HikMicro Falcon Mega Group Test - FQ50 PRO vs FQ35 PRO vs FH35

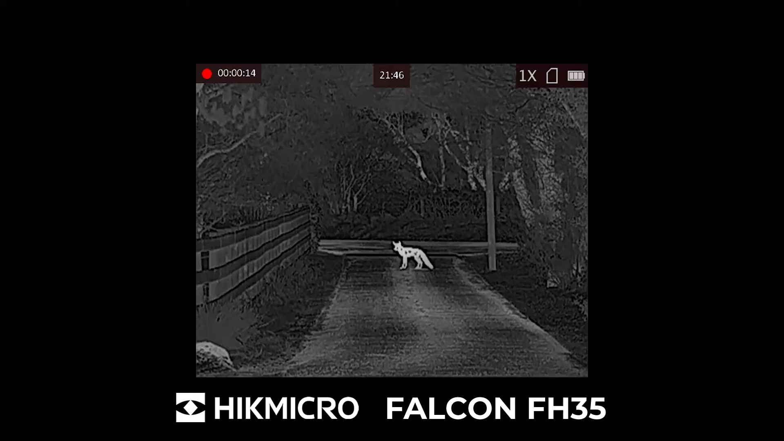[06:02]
first of all here we have the hick micro falcon fh 35 the fh 35 has a 384 by 288 sensor sub 20 millikelvin net d 12 micron and has a detection range of a man size object of up to 1800 meters
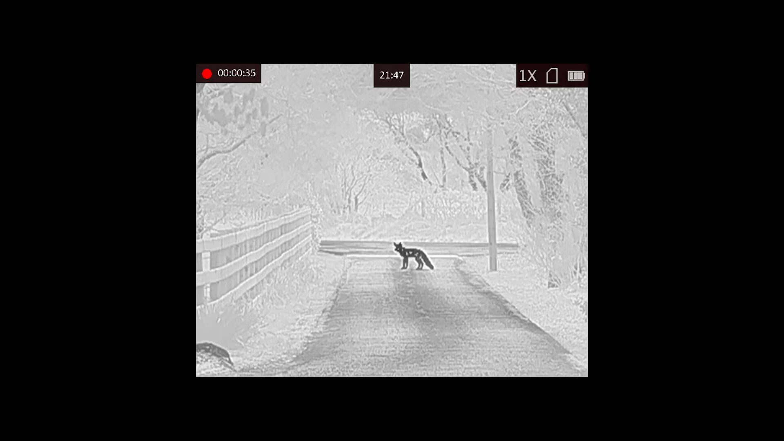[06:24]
you see here we've got the fox out in the lane clearly identifiable as a fox this is 100 meters out to 300 meters
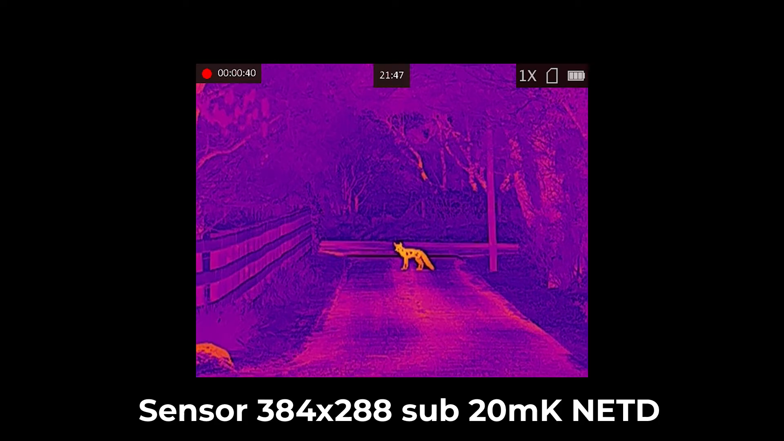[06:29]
this is perfectly capable for identification the 384 by 288 sensor does
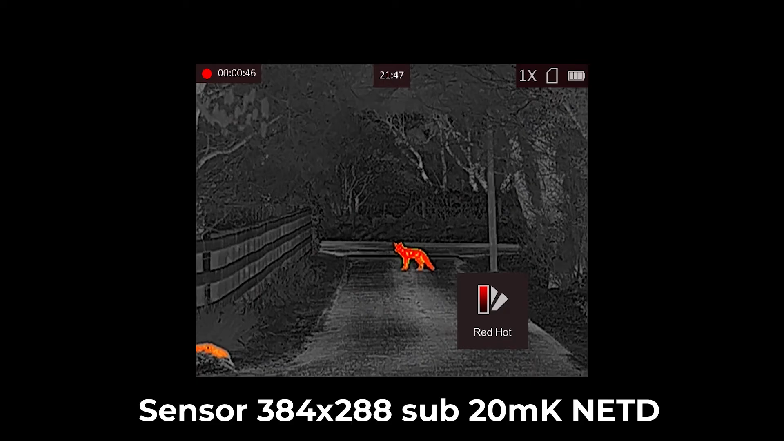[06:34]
mean when you zoom in you do lose a little bit of the image quality so it does pixelate a bit more than what the
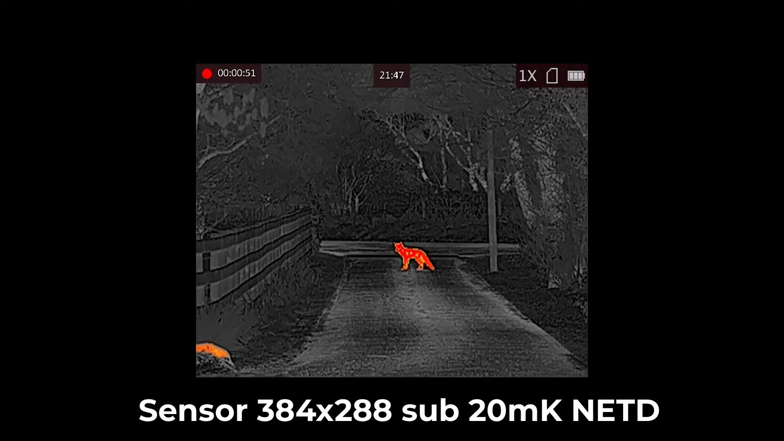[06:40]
fq sensor would do but it still gives a nice clear image with a field of view of 7.53
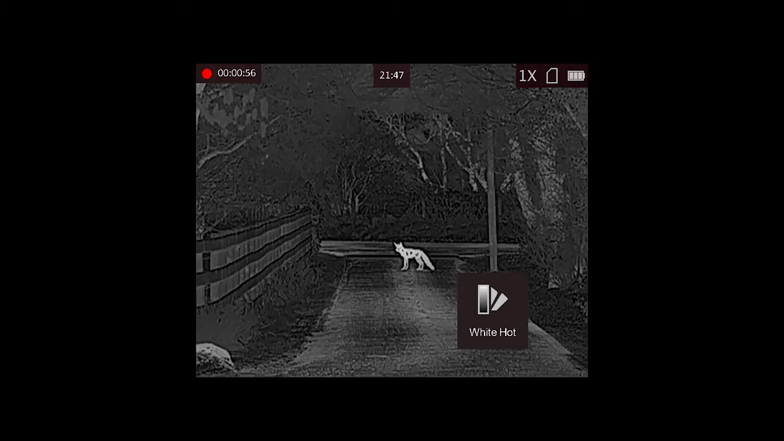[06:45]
by 5.65 degrees it's perfect for stock in larger areas although it's
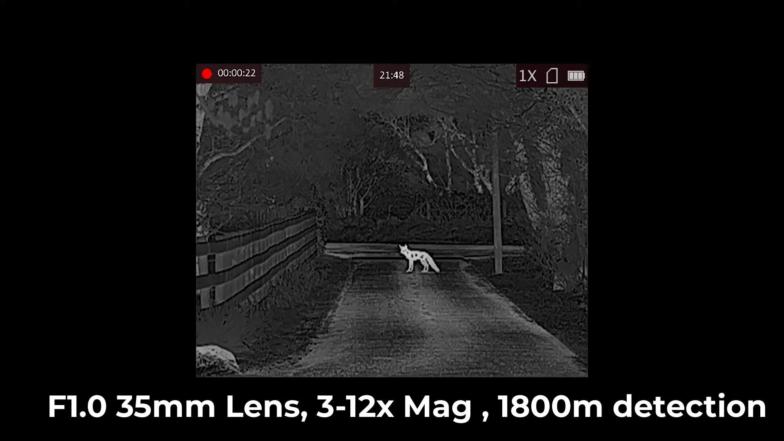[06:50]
a higher base magnification of three times it's still a really really clear image at longer distance as well as
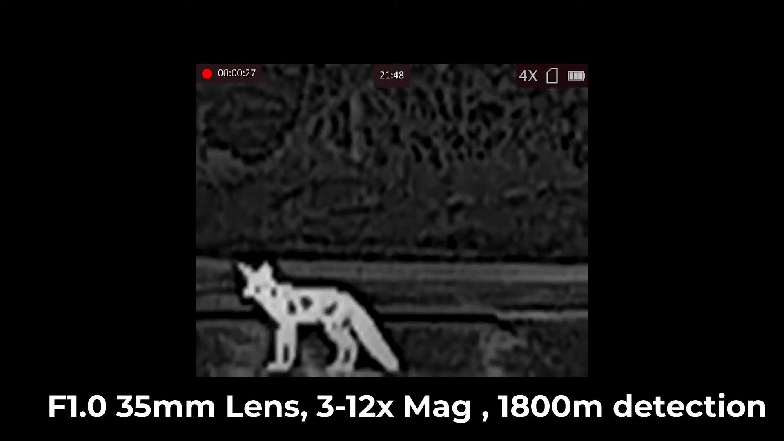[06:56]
at closer range you see zooming in here it does pixelate ever so slightly certainly compared to the 640
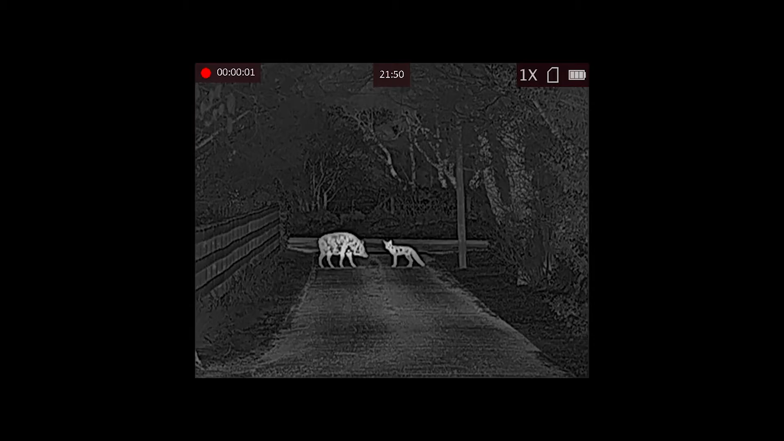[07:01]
by 512 sensor here we've now got chris and dave out in the lane here um you'll see nice wide field of view fence the tree line telegraph pole there if you compare that with the other images we'll see shortly you'll see the field of view obviously um is narrower compared to the fq sensor which is a bigger sensor and a wider field of view
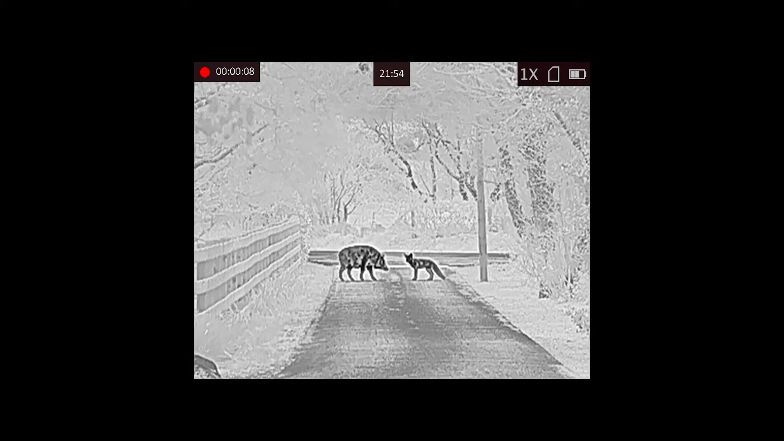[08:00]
here you'll see cathode returning back to pick up the animals you can see
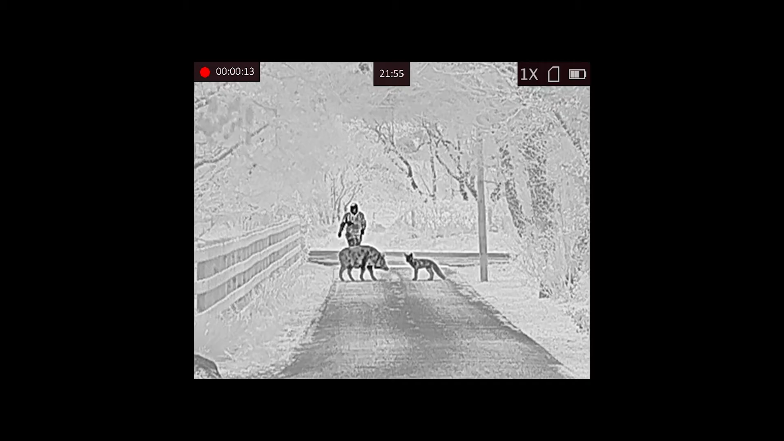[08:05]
some detail there quite easily identifiable as cathode walking up the lane there swatting flies as he goes past
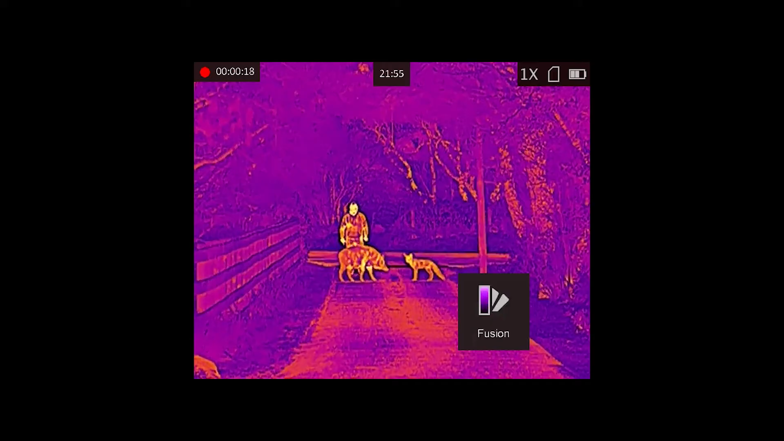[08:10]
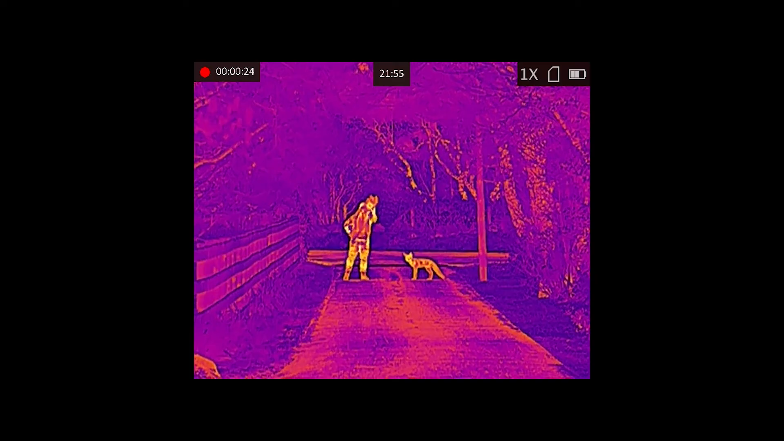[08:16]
slight pause in the video there's perfectly normal that's just the device calibrating as it's determining the temperature difference and calibrating to
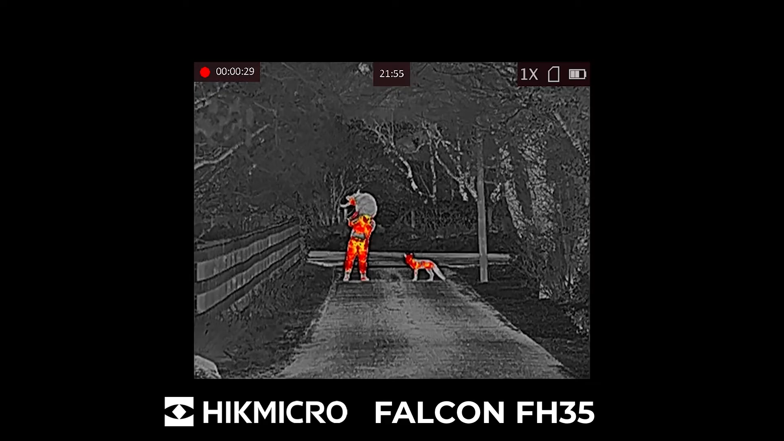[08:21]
make sure it delivers the clearest image cathode struggling a bit there with that pig over his shoulder we could make a joke there
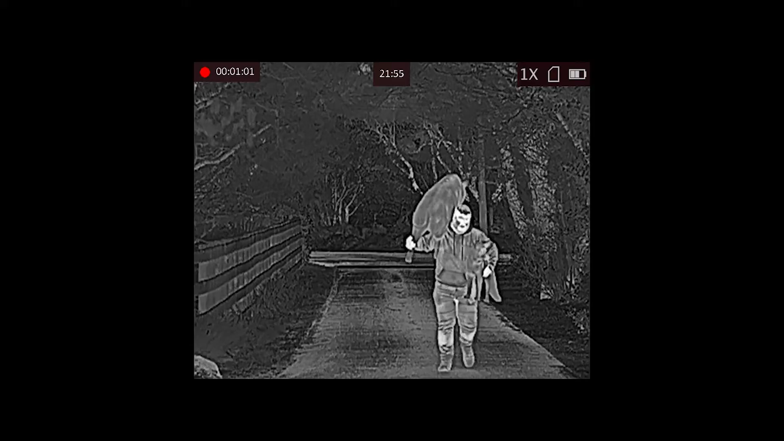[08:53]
so here we see the hick micro falcon fq 35 the fq 35 has an f 1.0 35 millimeter lens but
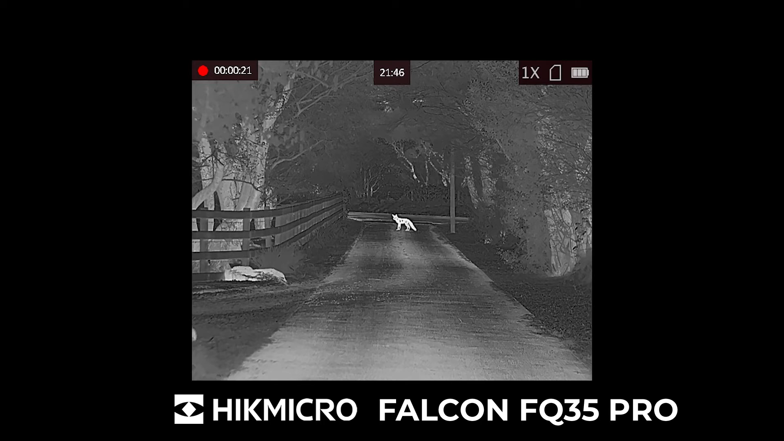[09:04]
now with a 640 by 512 sensor this is a much higher resolution sensor delivering much more detail much better for longer range work you'll be able to identify things at much
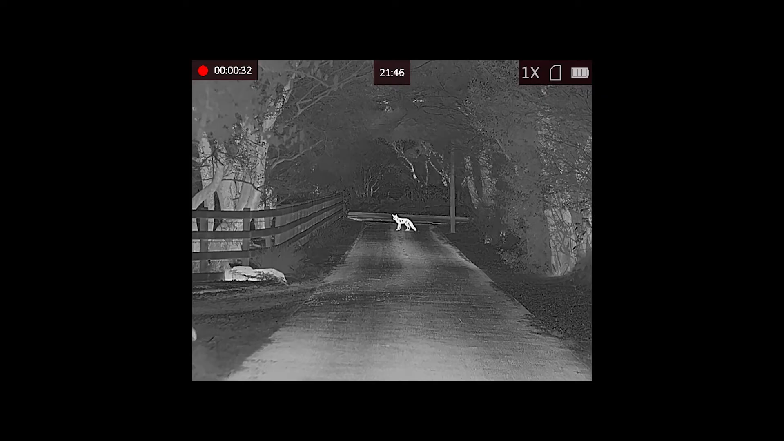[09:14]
much longer distances um it has a base mag of 1.8 times so a great field
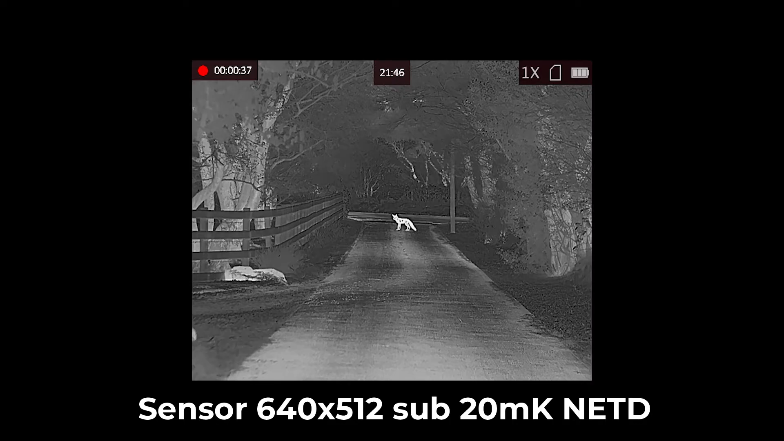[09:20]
of view for deer using it in woodland for example you can have a really nice wide field of view but still with the potential to zoom in and the sensor delivers a lot of detail
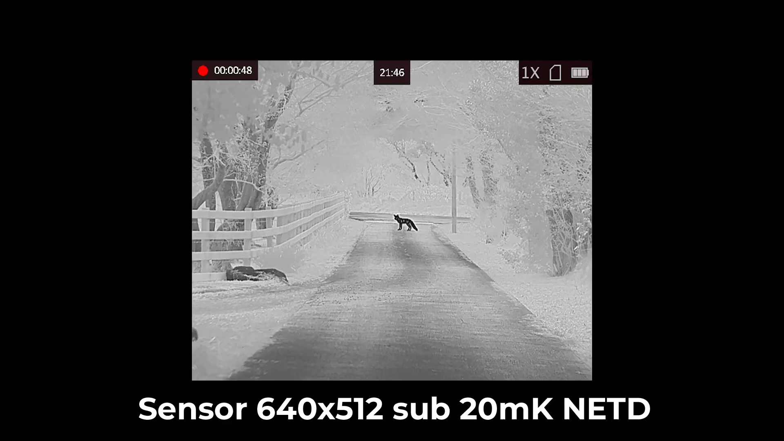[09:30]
field of view is 12.54 degrees by 10 degrees and it delivers a really crisp image you see the different color palettes here most people use black hot or white hot for delivering the better detail but the different red hot and the rainbow modes do allow you to find animals on cover
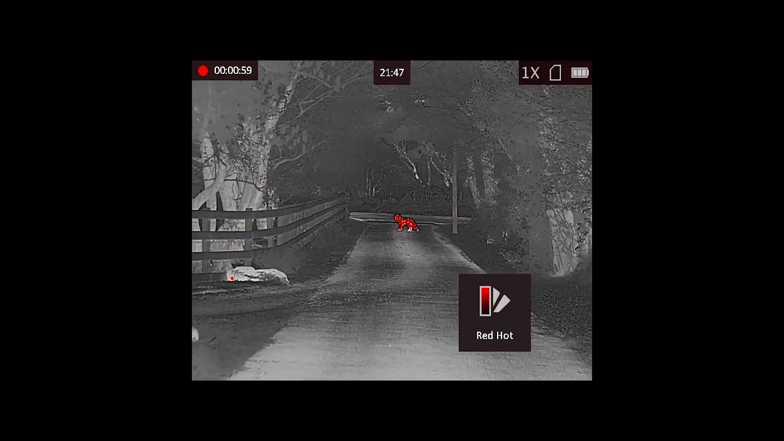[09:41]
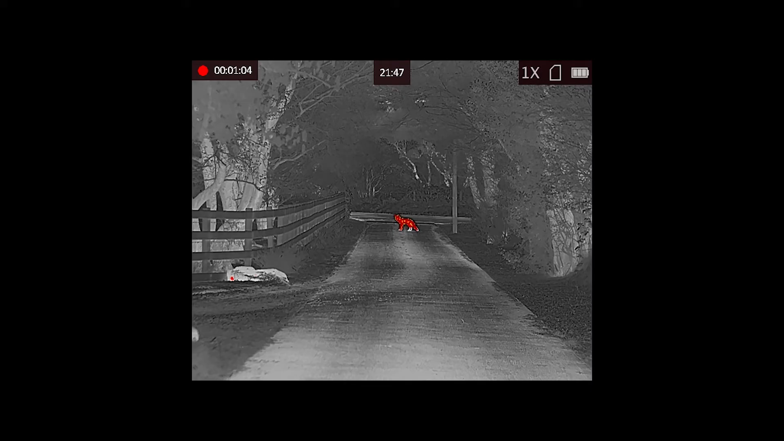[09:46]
you see here the 1.8 times base mag zooms in through the zoom modes up to
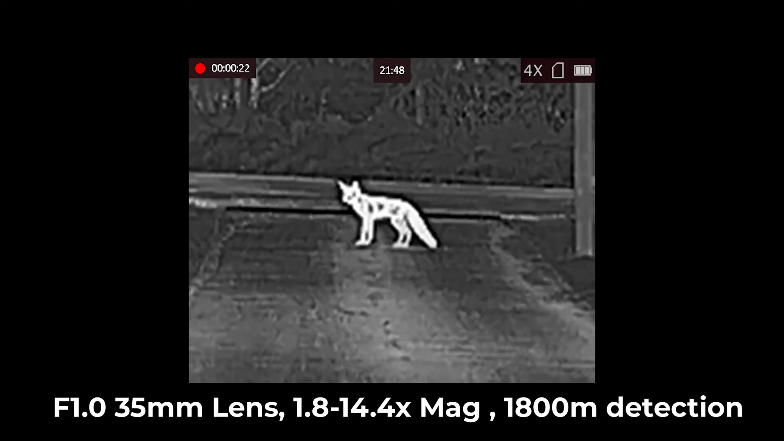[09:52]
14.4 times and unlike the fh sensor the fq still delivers fine
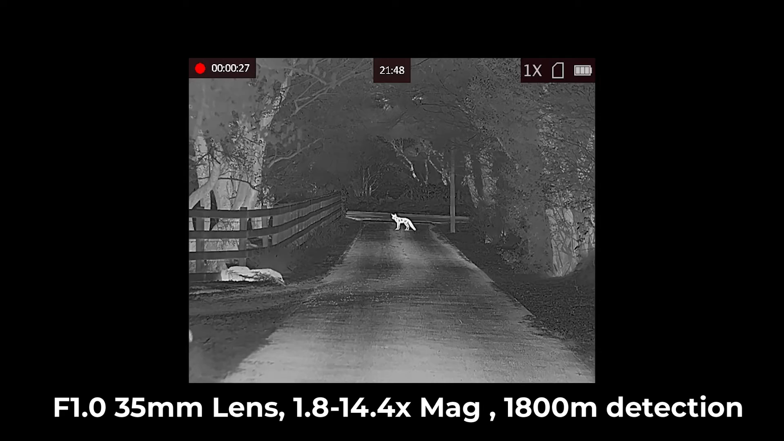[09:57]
detail at big distances when you're zooming in you see here we've got the boar and the fox out in the lane you can actually see birds and bats flying around in the background as well here which really you couldn't see in the fh35 a lot more detail here
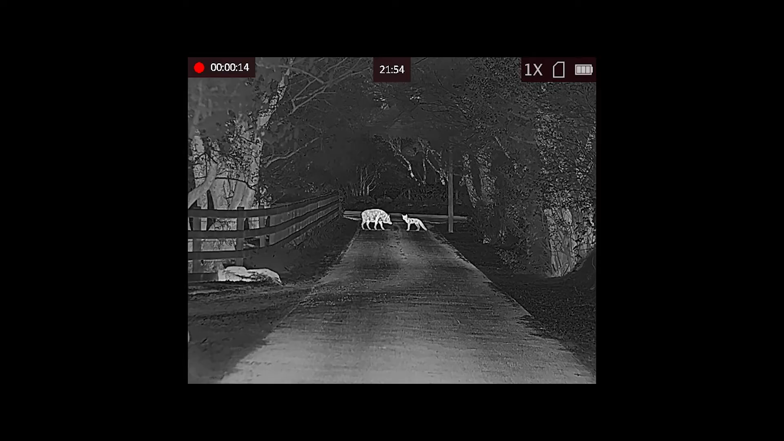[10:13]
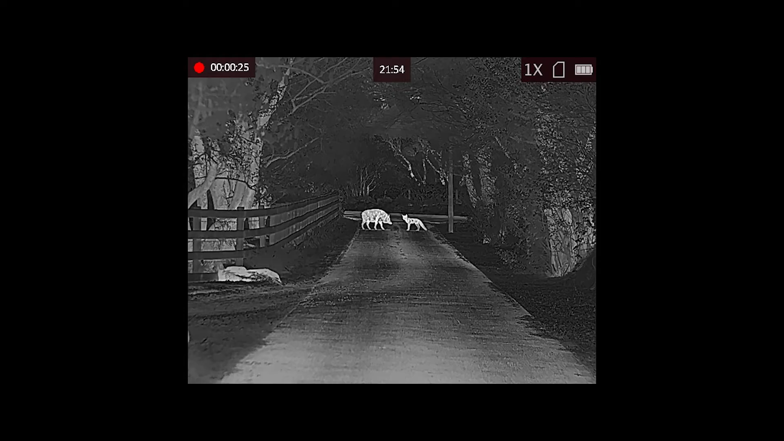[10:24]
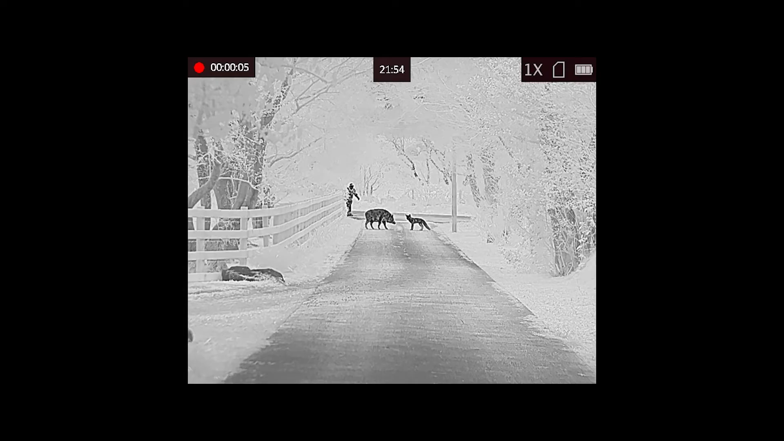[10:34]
here you see cathill returning to pick up chris and dave and there's more detail in the image here you can definitely see it's cathill walking up here still spotting the same fly these devices were sat side beside as they were recording
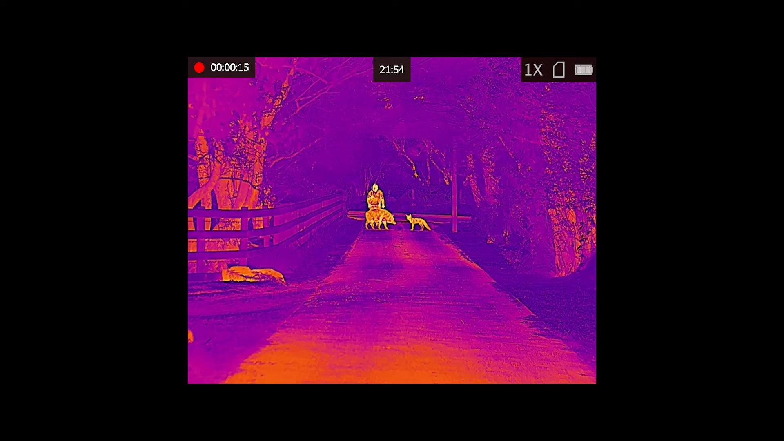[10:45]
so the footage you're seeing through different devices is exactly the same footage